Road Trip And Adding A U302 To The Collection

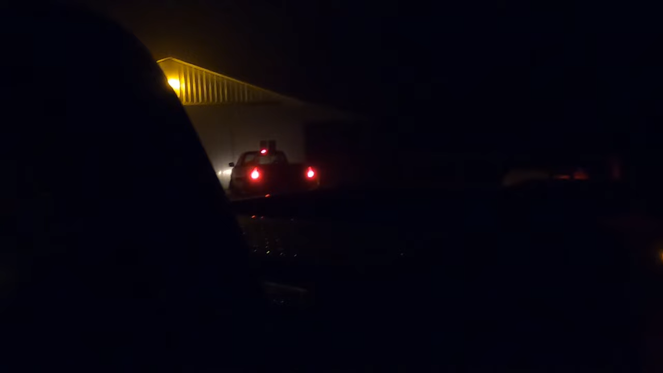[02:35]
Well, made it down here. You can tell it's a little foggy.